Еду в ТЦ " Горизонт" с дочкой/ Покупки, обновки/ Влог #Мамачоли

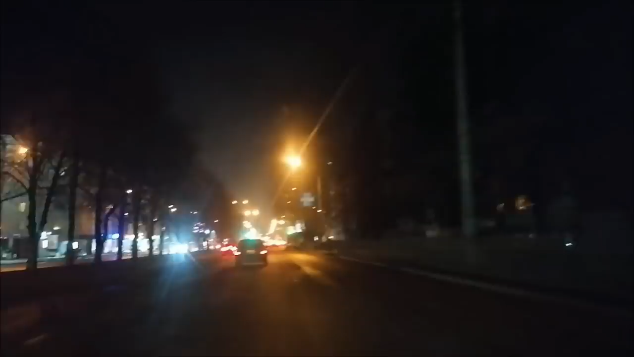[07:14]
Давно, девочки, не снимала я дорогу для вас, да? Ой, стеклышки у нас что-то тут были чистенькие, заляпались немножко. Простите, пожалуйста, пожалуйста. Вот так? Да. Ну, мы едем в горизонт.